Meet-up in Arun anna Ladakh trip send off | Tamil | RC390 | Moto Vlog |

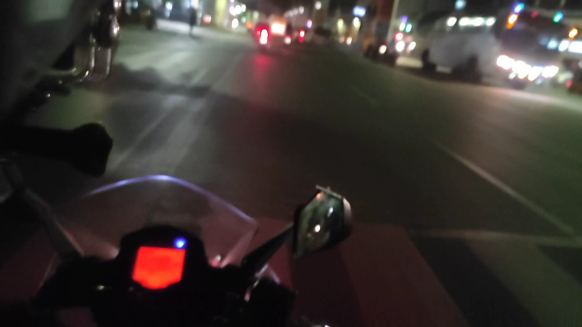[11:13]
ஸ்பீடு பார்த்தீங்கன்னா 46 போயிட்டு இருக்கோம். ஆனால் ஓட்ட விட மாட்டேன். பைக்கில் போனால் வந்து 3 சிலிண்டர் கீழே மேலேயா?